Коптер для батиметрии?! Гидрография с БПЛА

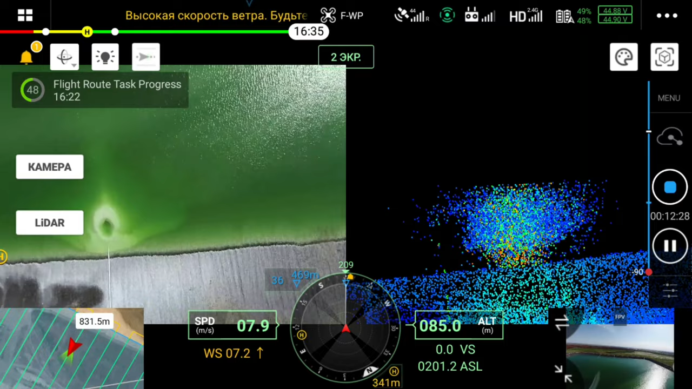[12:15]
который позволяет в реальном времени наблюдать, каким образом происходит набор точек.
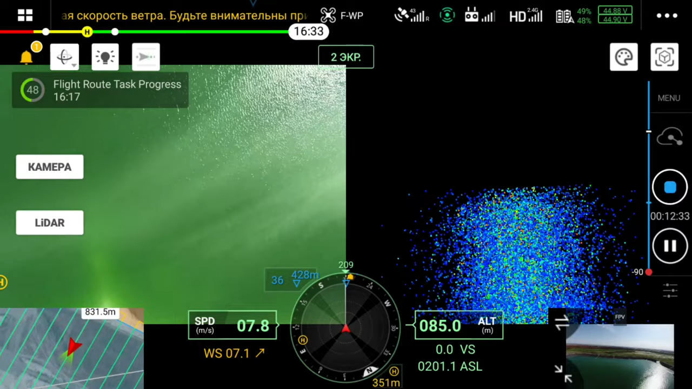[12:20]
Обработка была в программном обеспечении DJI Terra, поскольку только в этом программном обеспечении можно обработать исходные данные с лидара DJI.
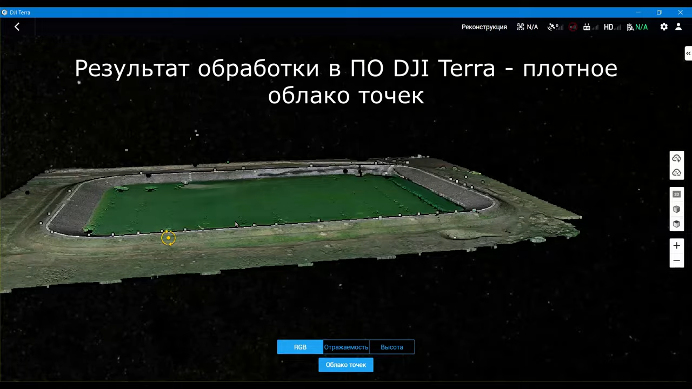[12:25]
Мы получили вот такой достаточно качественный облак от точек, по которому можно впоследствии,
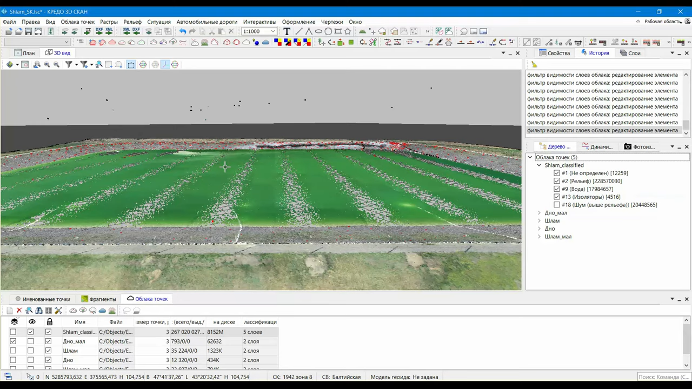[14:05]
И таким образом получается набор точек для построения текущей поверхности дна.